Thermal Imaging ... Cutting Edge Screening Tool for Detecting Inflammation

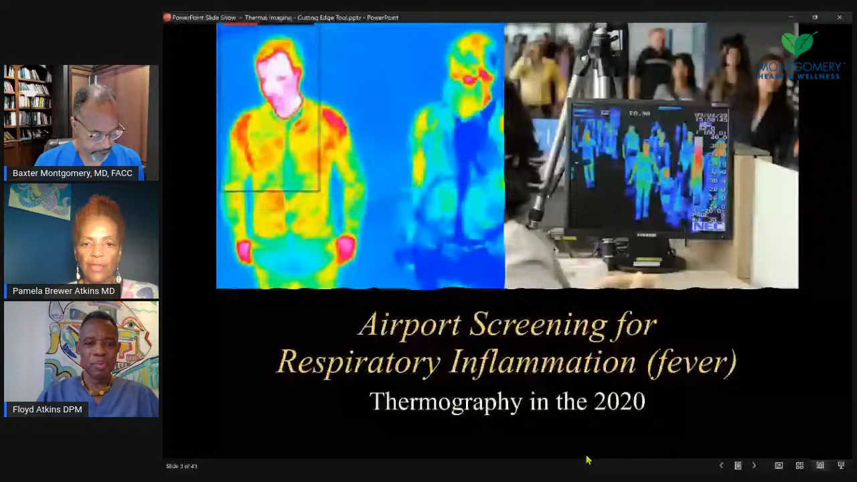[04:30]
And so that is, that was a screening tool for that. And so digital demography, thermography, uh, detects the physiological changes that are related to the sympathetic nerve control of the skin.
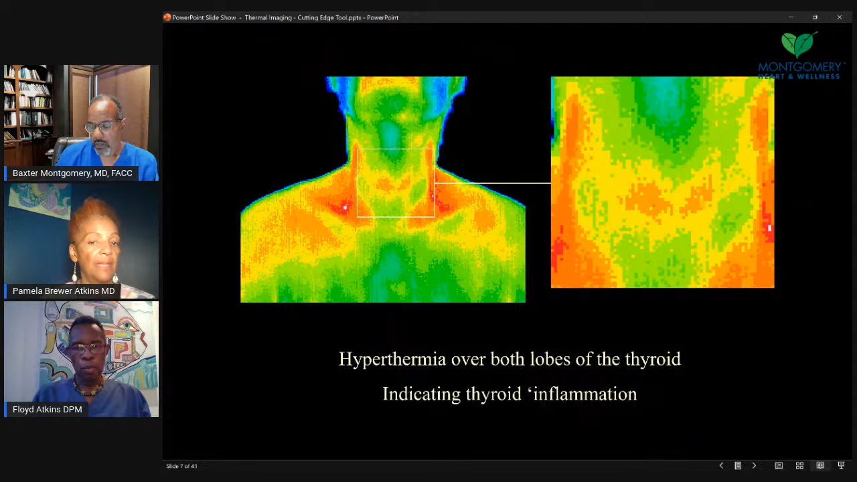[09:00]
So you see those warm areas on two sides and that could coincide with the therm, uh, the thyroid. And so that may show some inflammation there in the thyroid area. So that would be something to have your, the doc, your doctor do more screening on. Right. Um, when we look at the extremity, uh, we can see different things and you know, the, this area where you see, when you see folds in the skin, you're going to see warm where skin touches skin. And so that's not unusual, but we see this vascular pattern here and this could, this could be, uh, or usually is a varicocity, varicose veins.
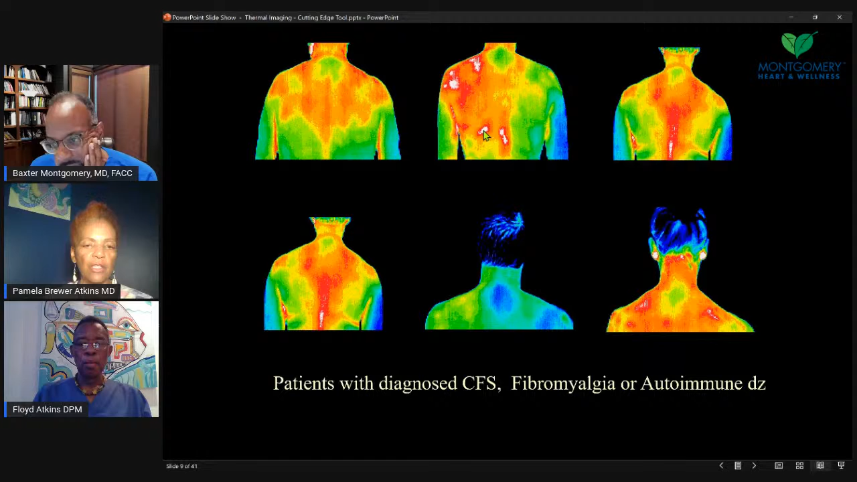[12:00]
So usually it's muscular, skeletal. It could have been like a car accident or injury or a fall or something like that. I would think something more acute in nature. Yes. Gotcha. Okay. Yeah. But the history is always helpful, you know, when we do this to have, you know, have some history on the patient. Yeah. Let me go the other way.
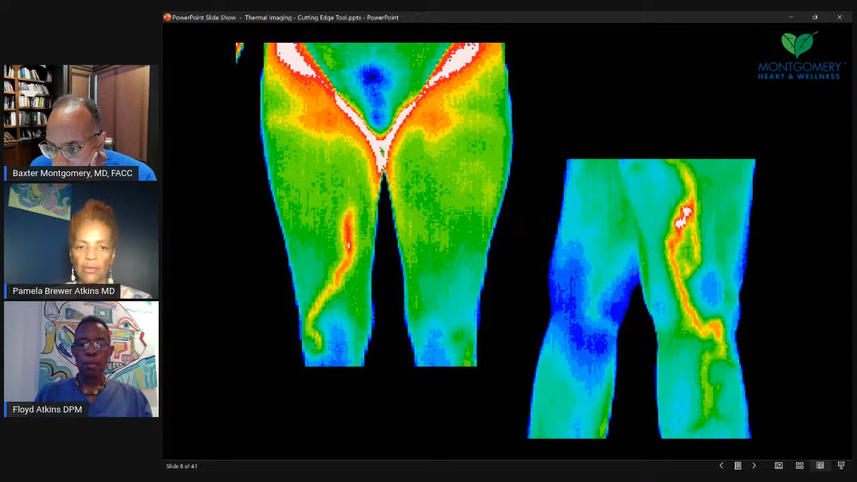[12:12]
All right. So this gentleman, as you see, has, uh, eyes and eyes area, but,
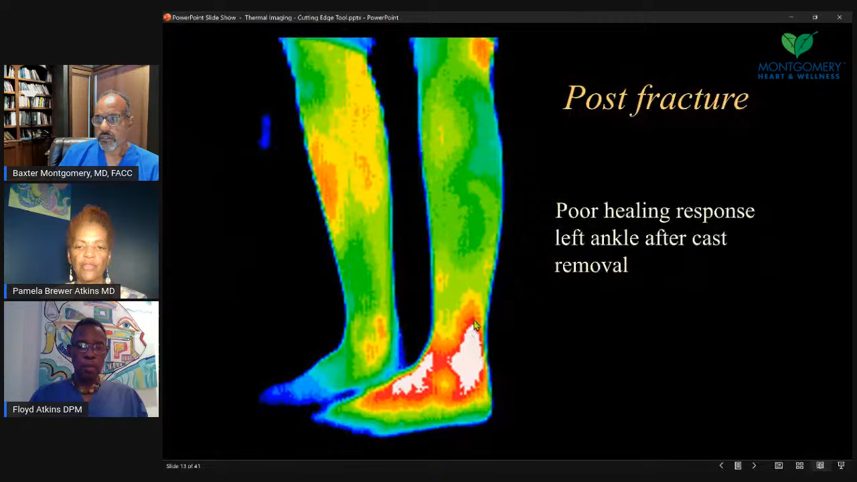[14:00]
And once it was removed, it showed that still had some poor healing there, they still had quite a bit of inflammation. So, um, that was, uh, interesting to see, um, on this one, you see, this person had a history of a right ankle fracture,
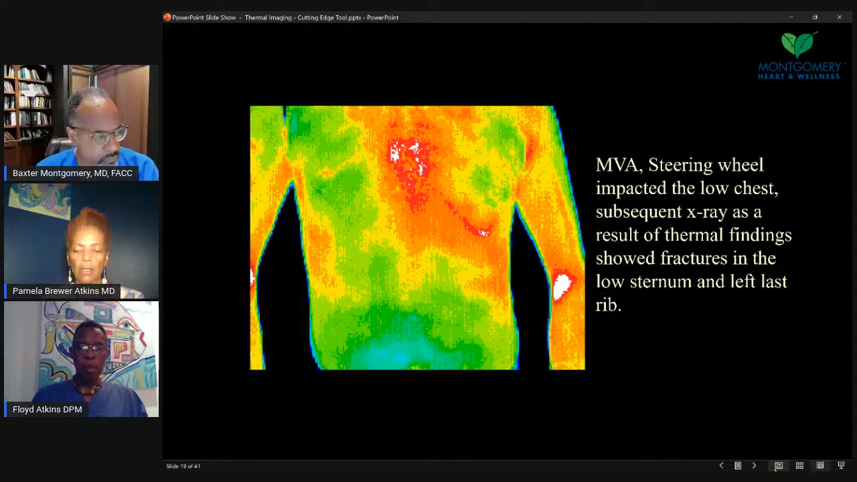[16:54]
And, uh, with x-ray was revealed that the person had a fracture of the sternum and a fracture of the left rib here. And so you see the mark warmth and inflammation on that side, asymmetrical, uh, and going to the abdominal area, we can find some things in the abdomen that can give us some, uh, clues. This is the umbilicus or the belly button. We expect to be warmth there where there's skin kind of coming close contact with skin, but here there's some inflammation of the upper, um, uh, colon, the, the right, the ascending colon on the right, going up to the hepatic flexure.
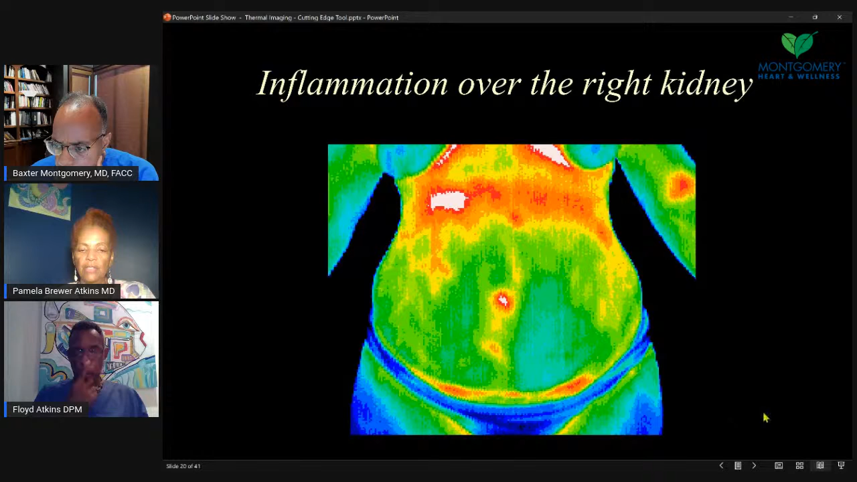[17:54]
they found out there was inflammation of the kidney area and they saw the most inflammation actually from the front. Sometimes you'll see it from the back on the back view. And so this person had a kidney infection. That's inflammation too. Um, this person has more of the warmth in that ascending colon area going towards the liver and had some inflammation as well in that colon area. Um, so, I mean, many times it gives us an indication we may need to eliminate better, you know, eat more fiber and things of that nature. One breast is bluer than the other. Any indication there?
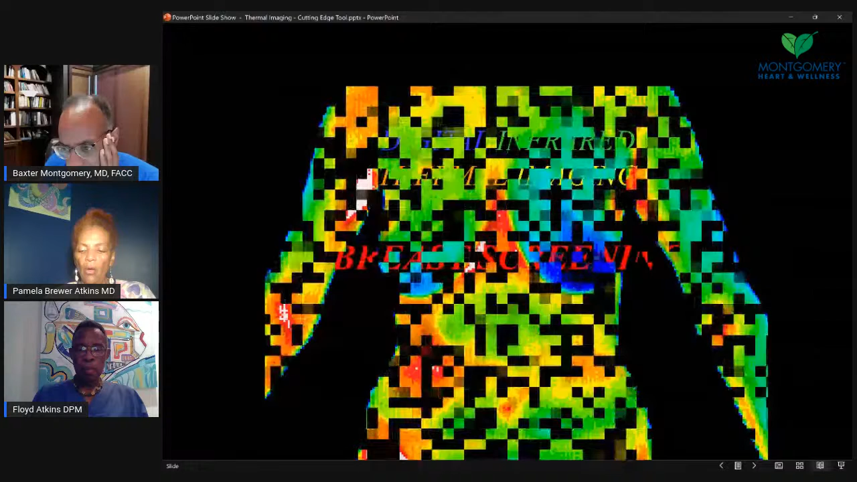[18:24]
Oh yes. Yeah. I did, I did see that. Yes. And that's another thing, the coolness on one side than the other, that usually what that suggests is maybe more inflammation on the warmer side, although you, the cooler side traction,
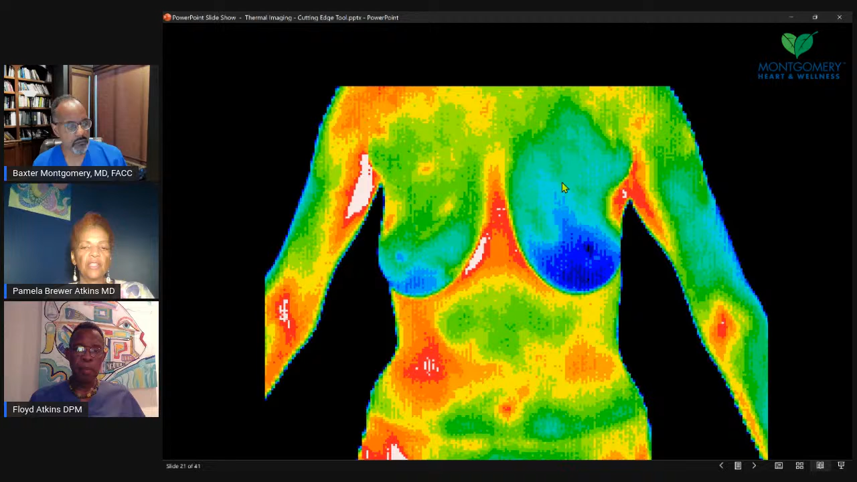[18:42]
but also if you see more of that deep blue in this area could be a cardiac, you know, cardiac dysfunction. Gotcha. And so I wanted to show a little bit about breast because that's what many people may,
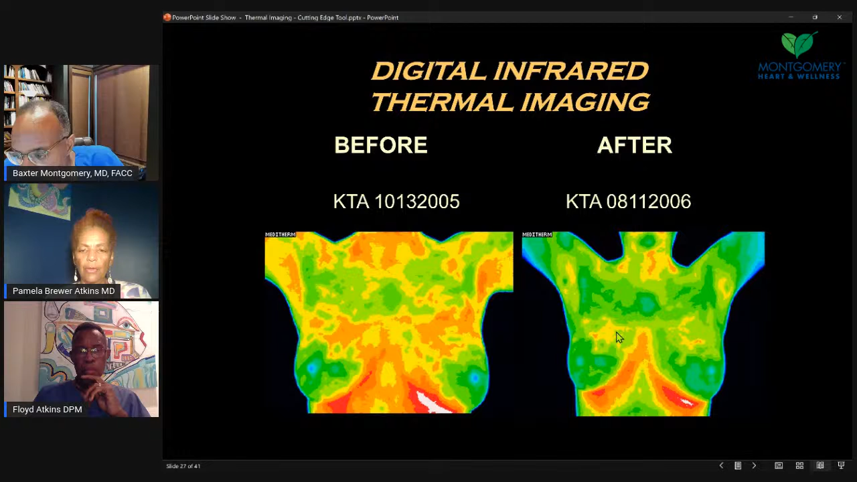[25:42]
Seems like some of that cleared up also in the neck area. Yeah. Yeah. Yes, it, it did. Um, and, um, so with the breast tissues, it's like you said, skin fold. So this, yes. And you, you'll, yes, you'll see that warm, hot area where skin is touching skin. And that is not alarming.